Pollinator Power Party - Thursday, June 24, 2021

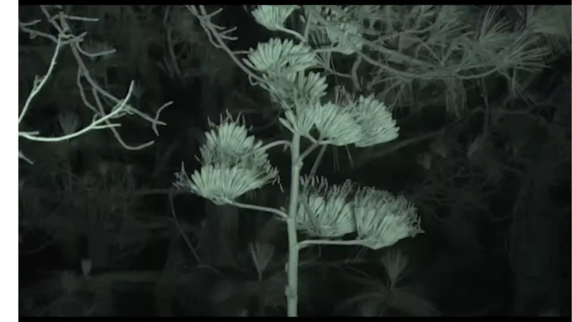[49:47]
unfortunately we didn't see any bats tonight but
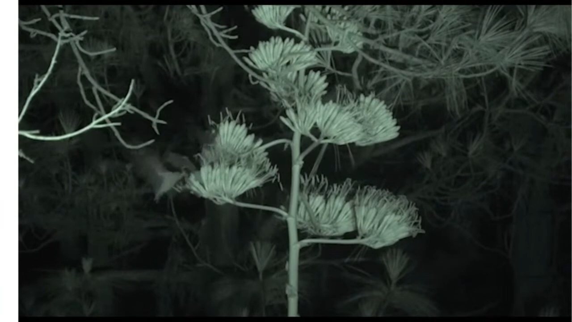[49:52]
this is what we'll see when we do find them chowing down on the agave nectar to satisfy their sweet tooth and power their flight now wish us luck when we go back out tomorrow night